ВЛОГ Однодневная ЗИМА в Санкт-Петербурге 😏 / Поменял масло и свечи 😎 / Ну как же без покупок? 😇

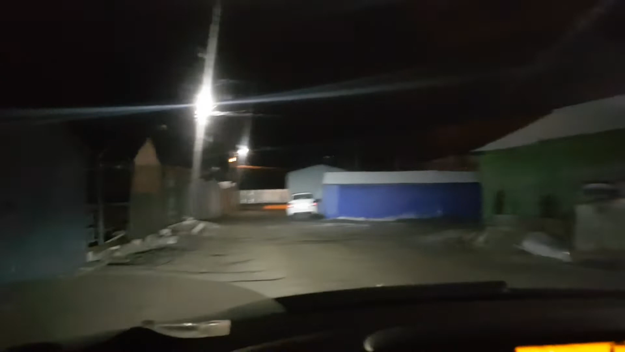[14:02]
Вот такие у нас тут дороги. Наш председатель ухаживает за территорией гаража, что все ходуном ходит.